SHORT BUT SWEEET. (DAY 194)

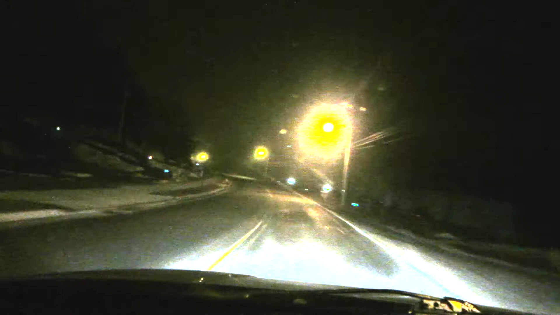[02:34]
Boggy, Boggy night. How the things are shining.
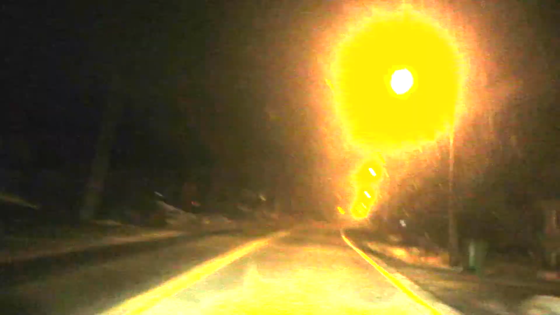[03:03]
Yeah, but it's foggy out. It's foggy.